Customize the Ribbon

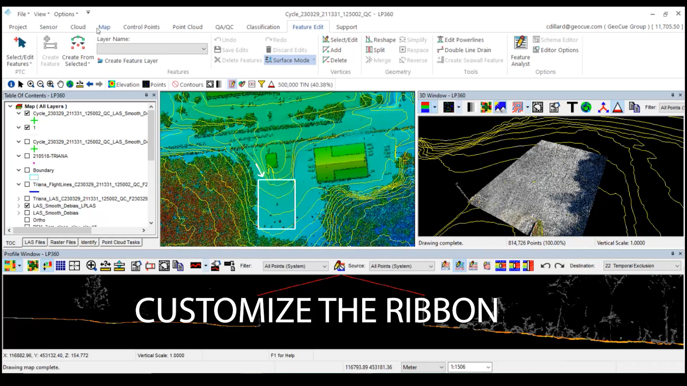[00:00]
The other feature that's going to be added is going to be the ability to add custom toolbar. So I'll show you that really quick. So you've got to add a custom toolbar. So it lets you add any tool that we have, but you can create your own tab and then add the tools that you want. Let's go create a custom ribbon menu item. I'm going to create a new tab.